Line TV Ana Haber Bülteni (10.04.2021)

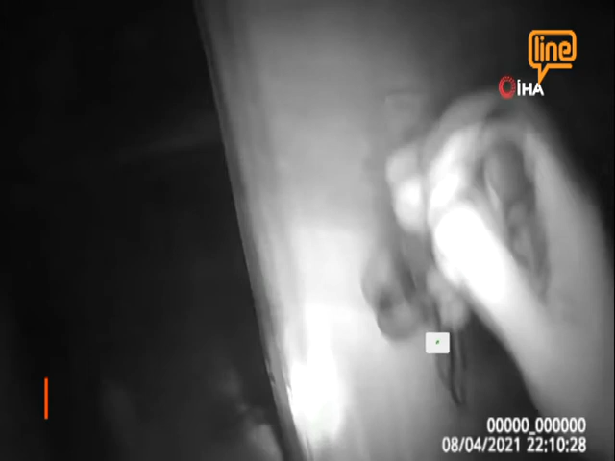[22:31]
Kimisi kaçmaya çalışırken, kimisi de dolabın içinde saklanmaya çalışırken yakalandı.